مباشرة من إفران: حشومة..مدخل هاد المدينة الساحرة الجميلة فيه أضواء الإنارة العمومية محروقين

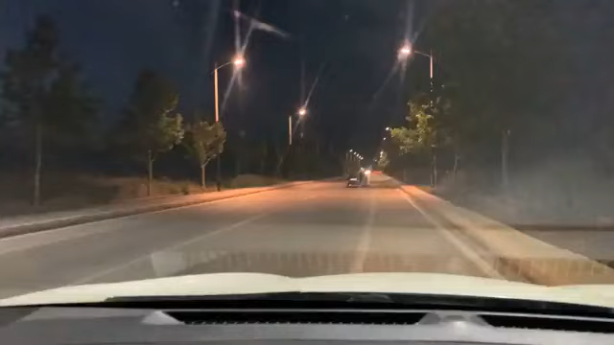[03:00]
مباشرة كان بينوا الجمالية دي المدينة والدور دي المسؤولين اللي كيقوموا بهم من أجل حفاظ على النظافة دي المدينة والعناية بها كذلك كيكون شي نواقص فكان حاولوا لنا نطرقوا لها ونتحدثوا لها من أجل إصلاح وليس فقط يعني من أجل يعني المزايدات من أجل تصلت ضوء من أجل إصلاح هاتوا ما كتشوفوا نازال هدلي كوندينا برا فيهم ضلاح شوفوا هذا اليد المدخل دي الإفران بالزاف دي اليد المشاعلينش مش كل شي شاعل واش هم أنتفين هم وليم محروقين
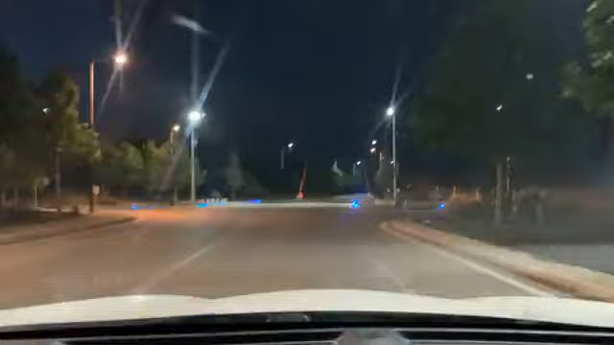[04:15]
محروقين غانبقوا معاكم بطبيعة الحال على مجموعة من ملكون ديرا بغلي فيهم
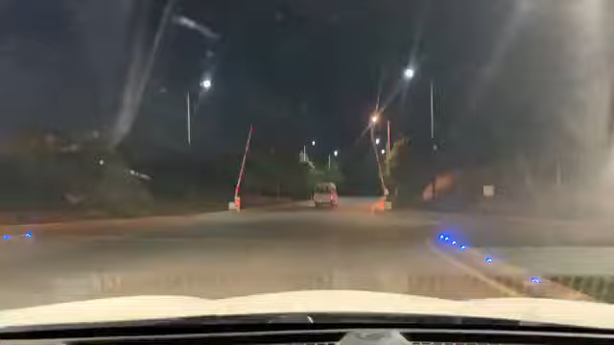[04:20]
الكليراج نقصا حتى نقوموا بدورنا كإعلام خصنا نقولوها الشيء ولكم واسع النظر أنكم كمسؤولين بأن هذه المدينة هانتم ما تشاهدون الطريق هانتم ما تشاهدون معنا هذي هذي مكن اضروش عليها طبيعة حالك نضروع للمنطقة الي فيها الكليراج وفيها كونديرا برمشاك إذا إذا خرجناه في إتجاه
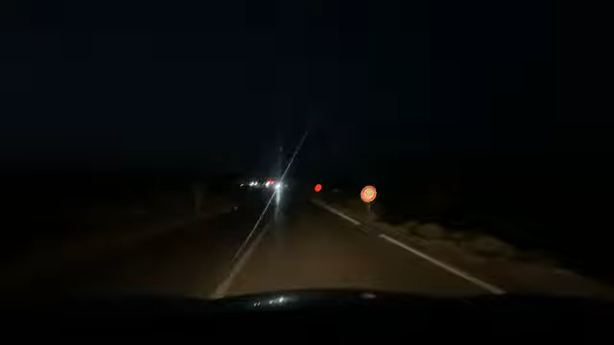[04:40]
الطريق هنا لا يغلقوا مهمش لربما نتمنى المستقبلا أن تكون هنا حسد بالفوا و تكون ليراج في طريق ما بين إفران و إيموزة ونحن نريد أن نغير المدينة إفران لأنها كانت تفزز بها و كانت تفزز بها و كانت تفزز بها كمدينة بطبيعة الحال لا يوجد شيء مغربين للمدينة إفران في الثلج يقصدون المدينة إفران من أجل استمتاع بالبيض الناصع ديال المدينة و كذلك في الفوصول الأربعة في الرابع في الخارير في الشتاء